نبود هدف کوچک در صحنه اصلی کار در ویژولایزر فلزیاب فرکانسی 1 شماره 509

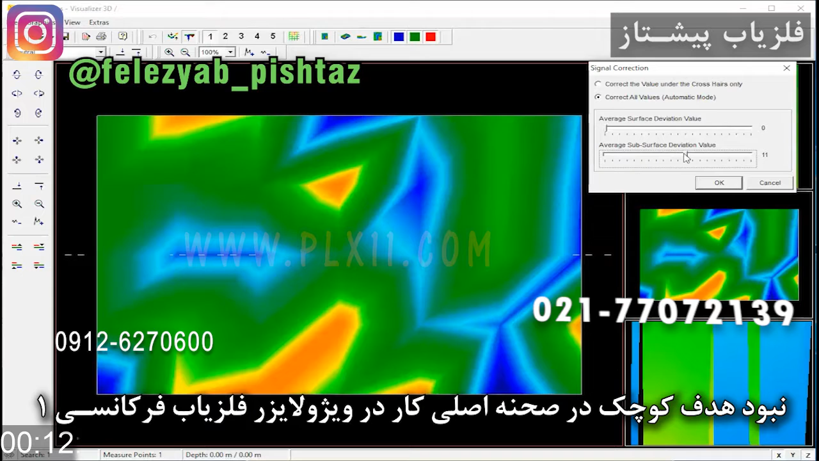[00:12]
در تحنی اصلی کار 55-15 را داده بوده ویدیوی 55 تلشولد 15 خب طبق قواهد عادی و درست جدول همهنگی سیگنال ها با تلشولد را ایدید سیگنال پایین خب ویدیوی
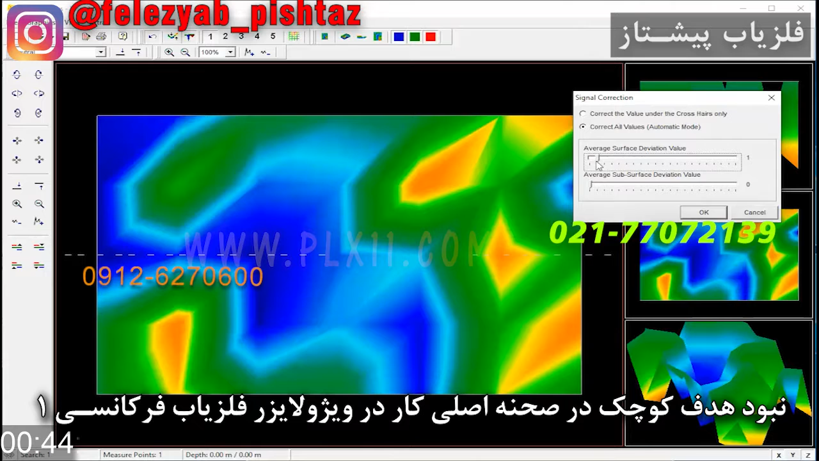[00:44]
میاریم بر روی یک یه تاییدیه بهش میدیم این سحنه اصلی کارها بعد دو سفتش مونه خب یک دو قلوبه کامل اینجا به ما میده اگه آین تی سایز پنج رو بزنیم و بعد اف هفت رو بزنیم خب این تایید میکنه که امکان وجود حدف هست و میگه هست دوتا مسلسی هم رو به هم پاپیونی نیست ببینید مسلسی رو به هم خب این درسته دو قلوبه حالا اگه این تلشولدش هم 45 بود
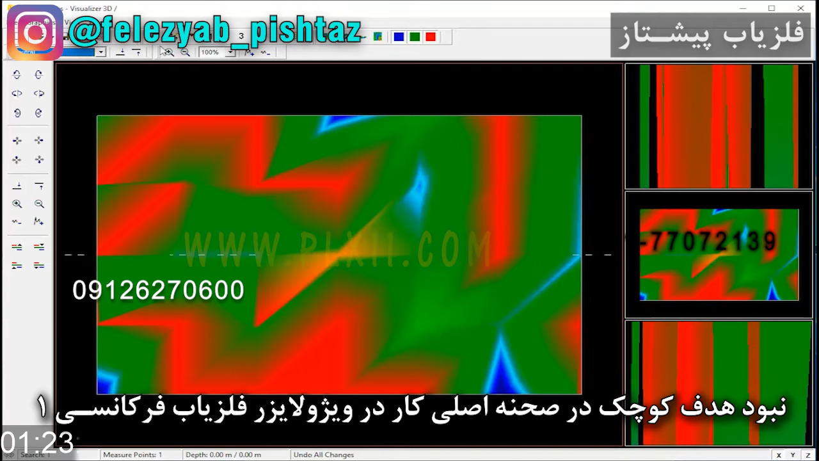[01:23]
ما میمدیم سیگنال 11 پایین 20 انتها میرفتیم همین برای ما میمد خب این خیلی عالی بود به طور مثال در مورد تلشولد 45 گفتیم ما اینجا که تلشولدش 15 فقط
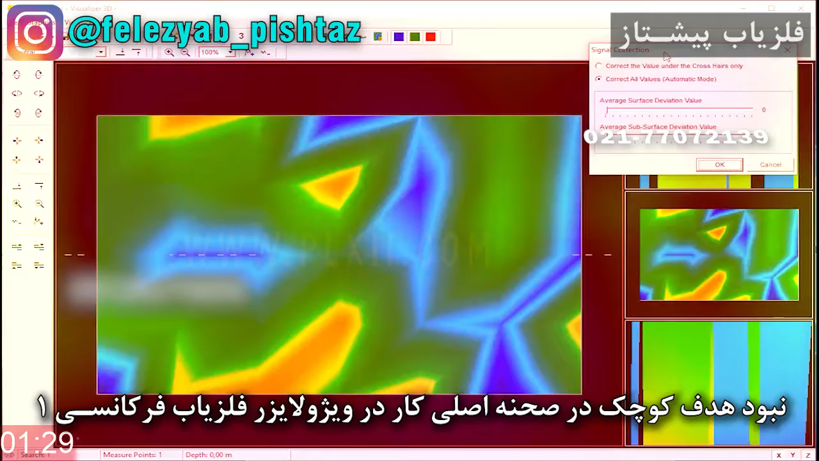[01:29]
نمونه گفتیم ولی الان اگه ما 20 سیگنال پایین نومن رو بر ویدیو های 100 بدیم و بعد بیاییم پایین رو صفت بکنیم و بالا
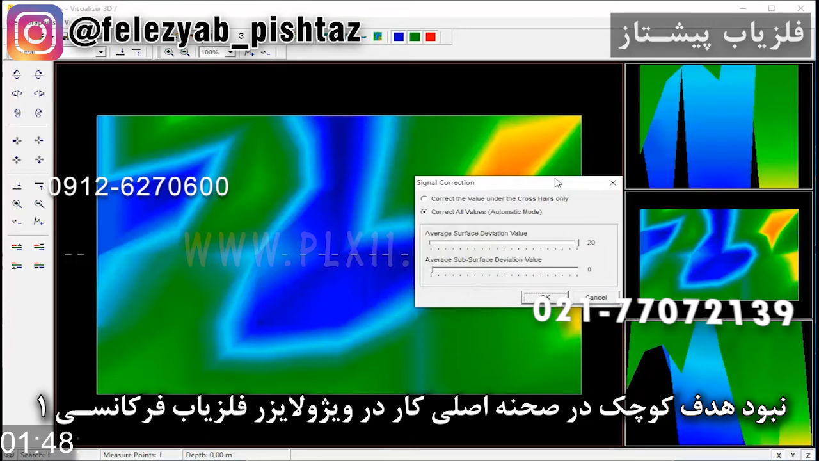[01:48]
رو هم 20 بکنیم یعنی برابر تلشولد 45 یعنی بالاترین حد تغییرات زمین رو بخواییم بگیریم و دوباره بیاییم پنج رو بدیم همون سیگنالی که مربوط به اون منبع خودش در